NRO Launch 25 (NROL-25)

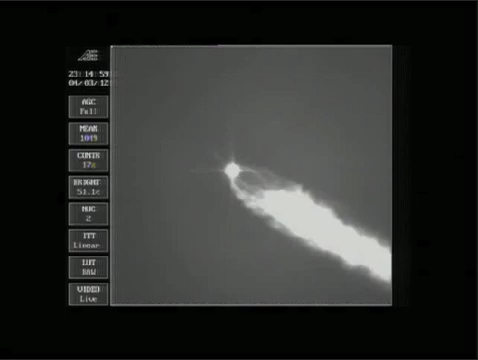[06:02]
This is Delta mission control at all plus one minute 57 seconds into the flight. And as you just heard, Steve Daggett confirmed jettison of the two solid rocket motors. The mission is continuing as expected. 0.5 nautical miles. Velocity 3427 feet per second. Downrange distance 30.8 nautical miles.